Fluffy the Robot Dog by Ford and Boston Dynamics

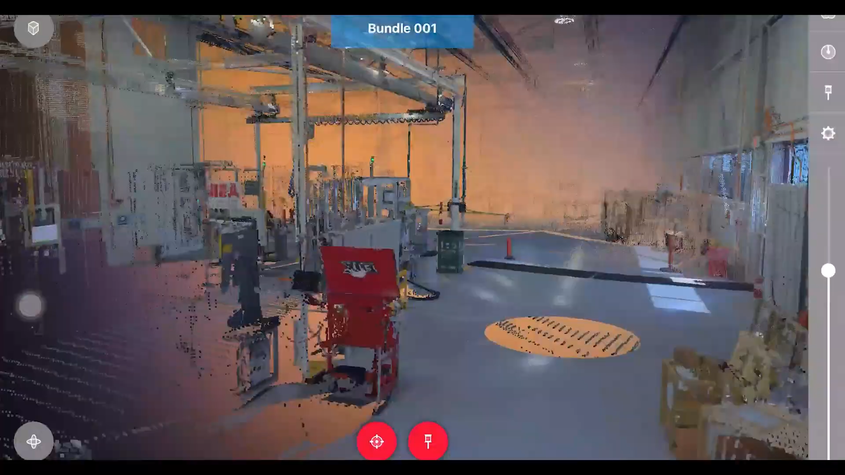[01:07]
That image is then utilized by our engineers to develop new vehicle programs.
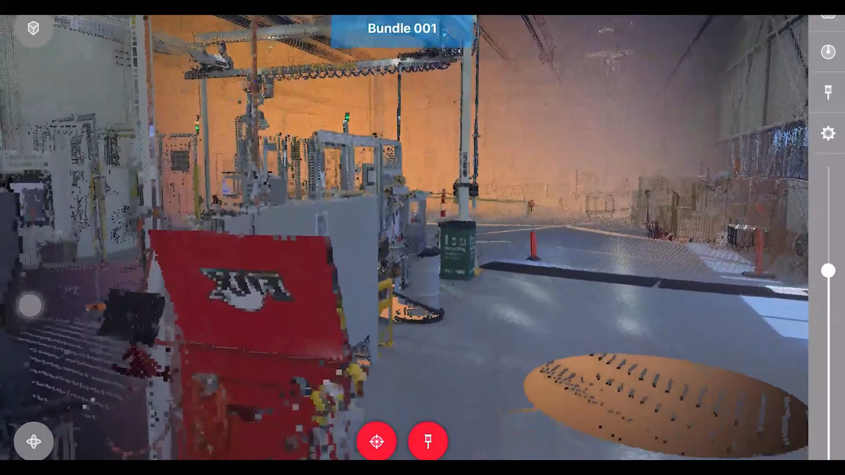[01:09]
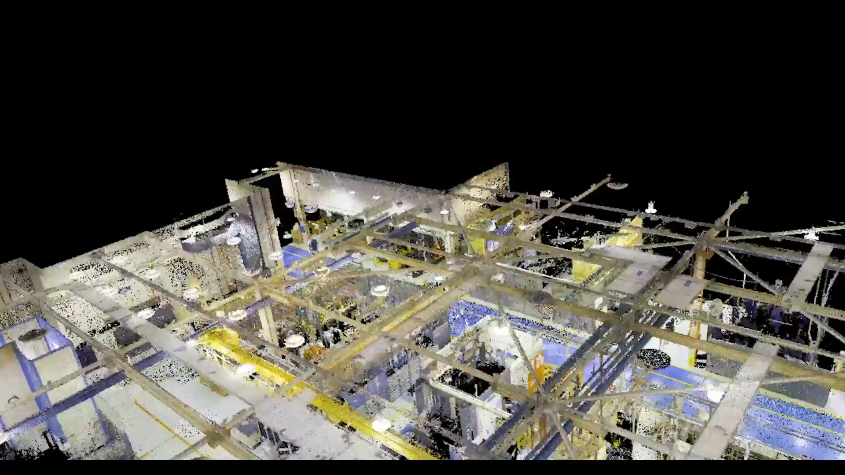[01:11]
And it allows them to develop more accurate layout of our facilities.